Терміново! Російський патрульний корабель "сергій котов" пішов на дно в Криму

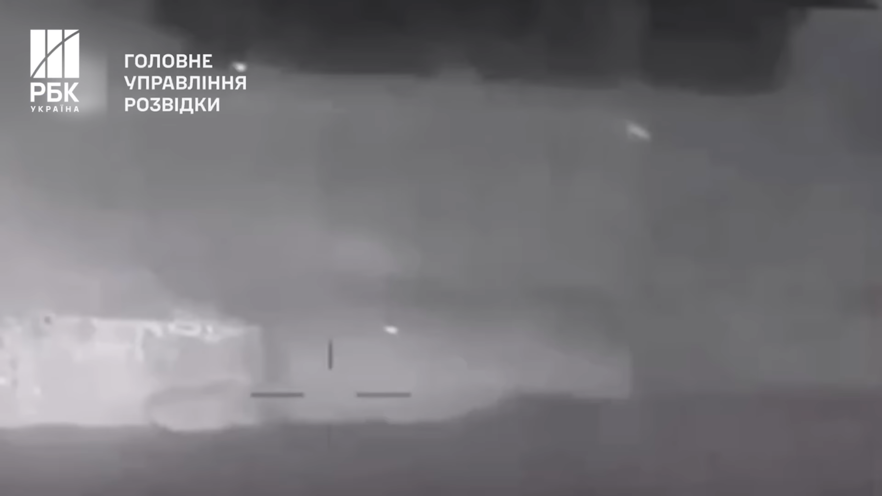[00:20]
атакував патрульний корабель Чорноморського флоту Російської Федерації Сергій Котов.
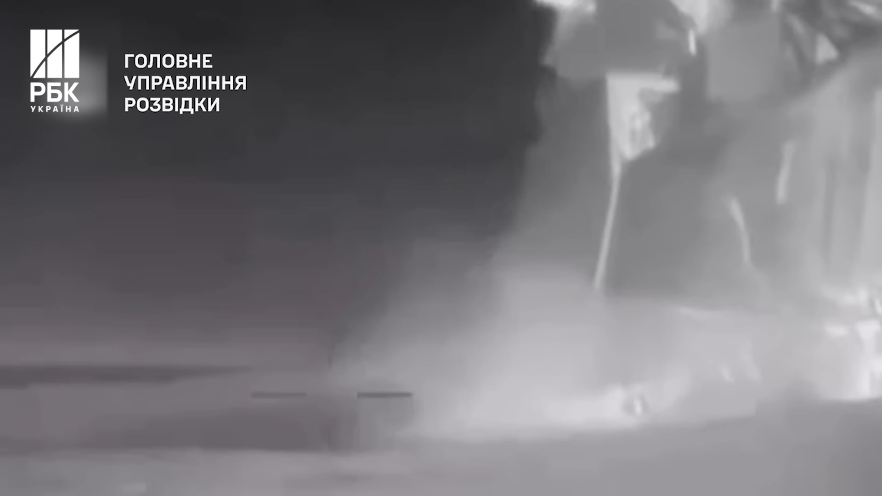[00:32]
Через удар борськими дронами Магура ВІ-5 російський корабель проєкту 22-160 Сергій Котов зазнав пошкоджень корми правого та лівого бортів.